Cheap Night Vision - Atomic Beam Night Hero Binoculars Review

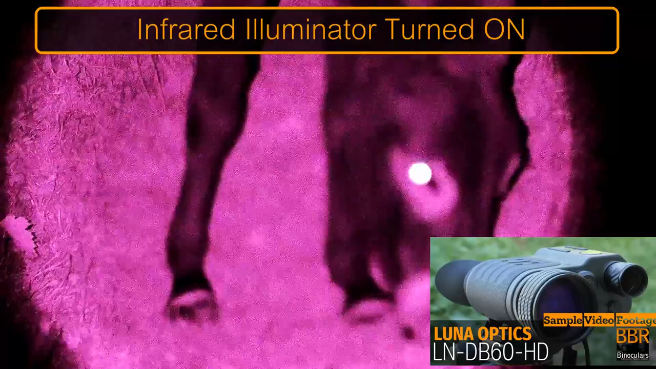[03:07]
So once you shine it onto them, they're going to become startled and either, you know, run away or, you know, perhaps even attack you.
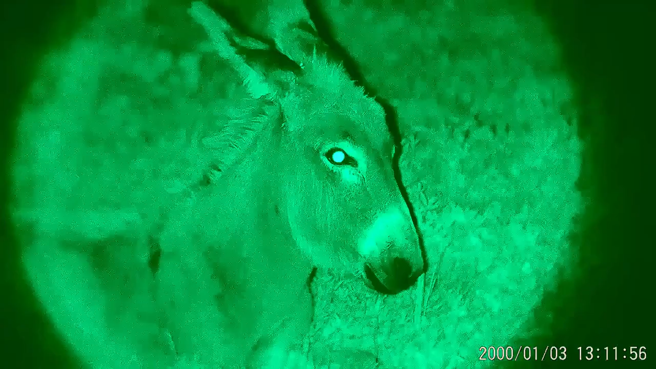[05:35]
The advantage here is that not only is it often less expensive than the phosphor screen devices,
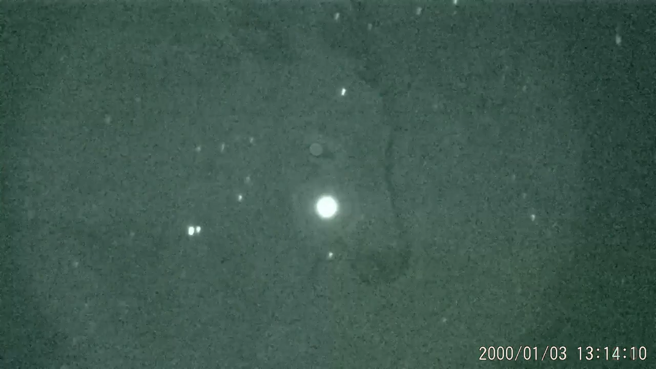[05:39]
but it makes it much easier to record what you are looking at. Lastly, you get thermal night vision devices.
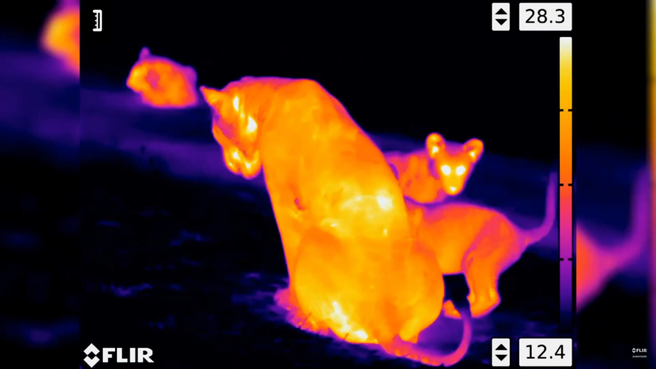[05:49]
They work best when viewing objects that are drastically different in temperature to their surroundings, like animals and people, and which is why they are often popular with the military, security services and hunters.